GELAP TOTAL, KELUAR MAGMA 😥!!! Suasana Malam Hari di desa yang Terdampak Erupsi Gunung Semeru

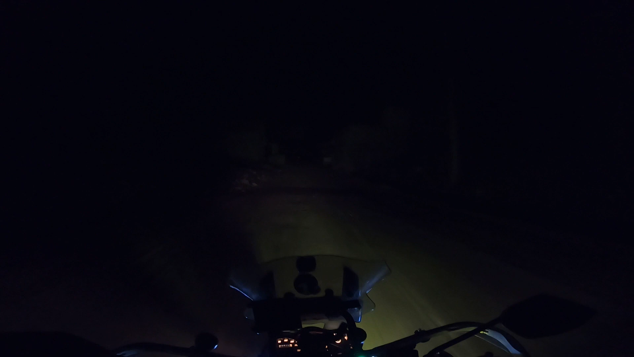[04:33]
Oh ini masuk perkampungan, udah nggak ada penghuninya. Tapi itu ada listrik hidup itu, masa ada yang nempatin? Kalian bisa lihat jelas nggak ini perkampungan sini cuy? Habis sudah. Pasir semua. Orang di Madura di mana di luar sini Pasir belinya mahal banget. Ini pasirnya, wow, segini-gini banyaknya. Sampai menimbun rumah, uy.
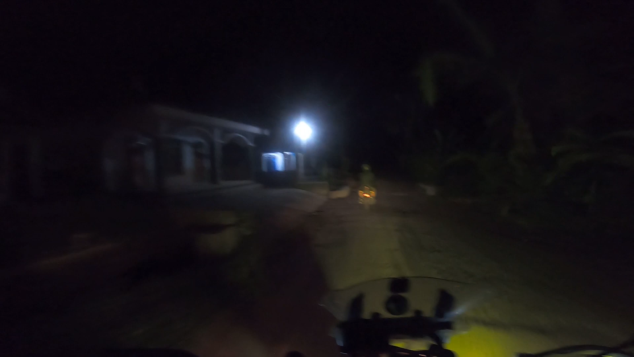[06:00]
Ini ada yang nempatin gak ya? Oh, masjid ini nyala nih. Di sini udah ada banyak sekali yang nyala ya, nggak seperti di sebelumnya. Listriknya nyala semua, tapi nggak tahu apakah ada orangnya apa enggak.
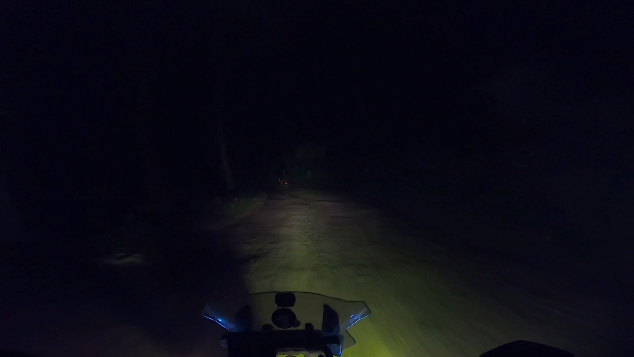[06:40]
Ada bapak lewat, misi pak. Lo, hati-hati. Gembur pasirnya. Semoga bracket belakangku gak patah. Jalannya begini, aduh, beban box berat di belakang.
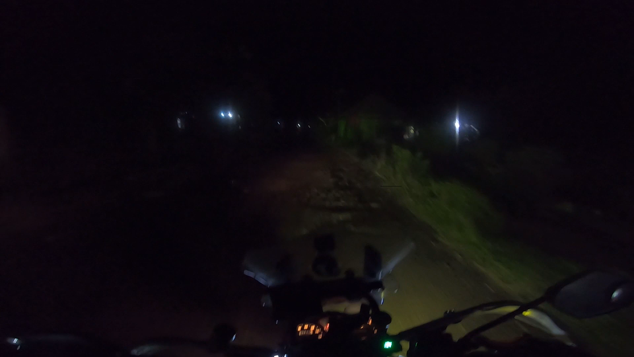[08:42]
Di sini ada sumber air ya. Ada rembesan sumber air. Besok kita melewati jalan ini lagi untuk mengambil ngedronin spot terbaik.
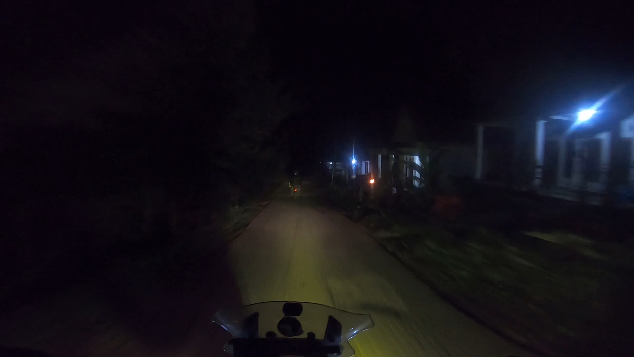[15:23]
Oh, sampai ada yang bakar ini kan, namanya apa namanya, bakar api unggun. Memang aduh agak dingin, apalagi ini kaki aku basah semua tadi nih yang nyebrang aliran lahar.
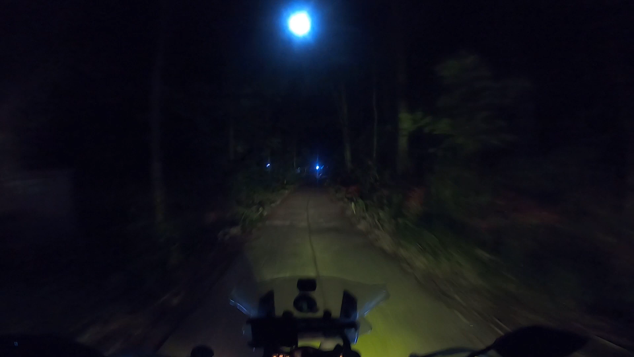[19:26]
Tapi untung sih jalannya cor-coran ya. Wah, ada yang noleh tadi sebelah kanan.
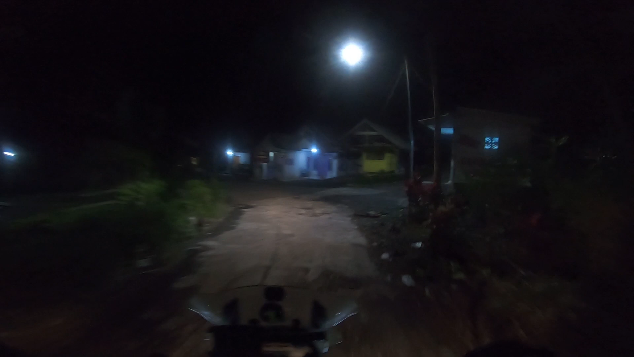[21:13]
Oh, ini ada jalan aspal nih. Ini desa dusun apa nih?